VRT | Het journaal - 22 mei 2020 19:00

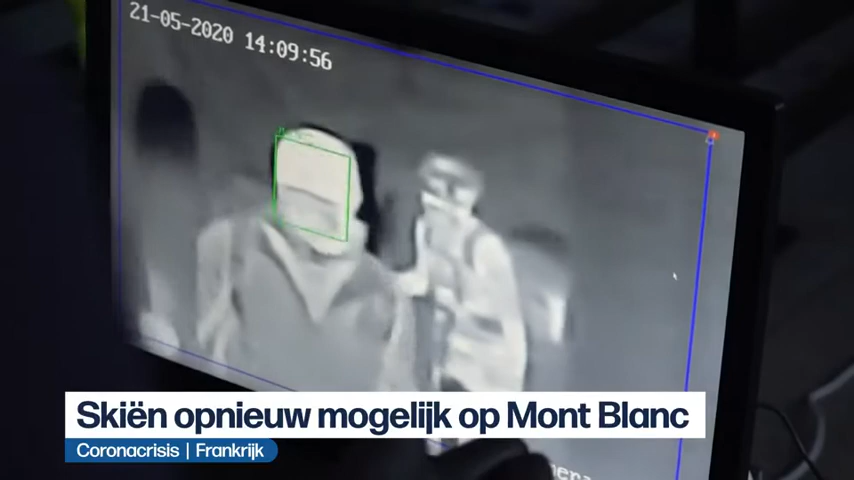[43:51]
Wie in de kabellift stapt moet eerst zijn temperatuur laten meten en in de lift zijn mondmaskers verplicht.